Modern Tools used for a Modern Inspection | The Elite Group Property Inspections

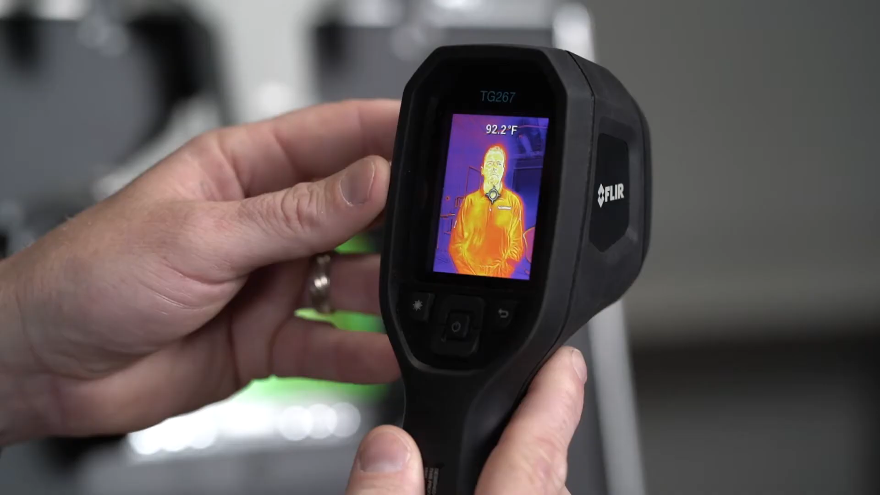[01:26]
On screen: spot 92.2°F
This again helps us to see things that we cannot see with our naked eye and helps us determine if we've got moisture or heat problems in other areas of the home.